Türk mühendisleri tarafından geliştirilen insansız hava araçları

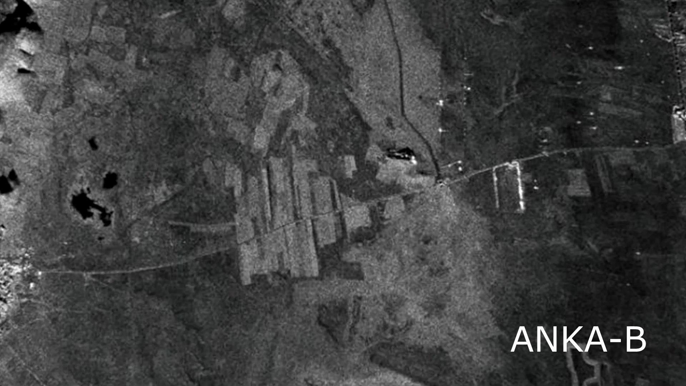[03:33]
bu özelliği sayesinde sis veya bulut engeline takılmaksızın her türlü hava şartına görüntü alabiliyor.